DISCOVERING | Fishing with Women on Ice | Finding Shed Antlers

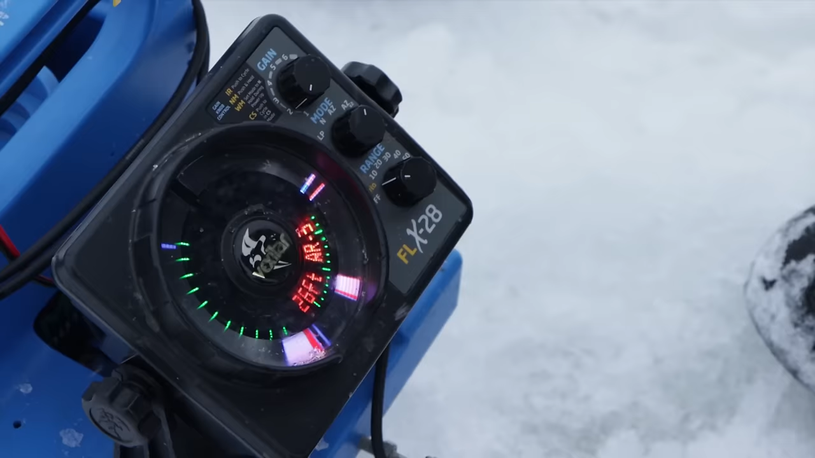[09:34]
I can see activity here on the bottom. A lot of times those crappies are suspended.
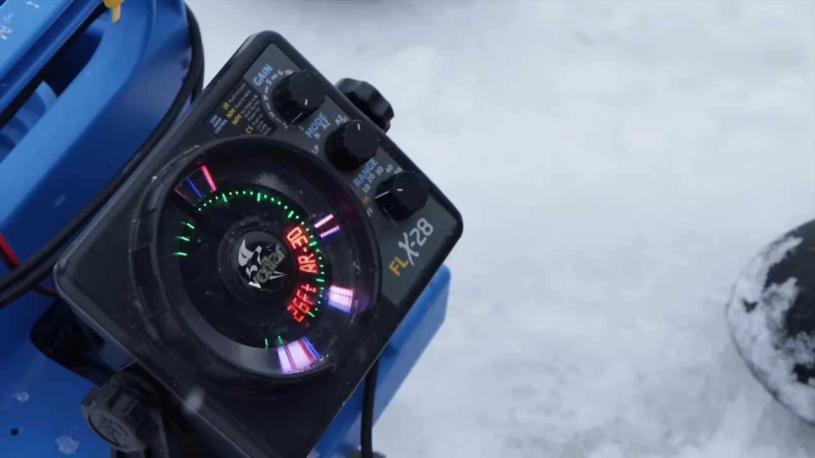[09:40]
I'm always going to fish the highest fish I see first. So how this works is I just put this right in here and adjust it exactly where I want.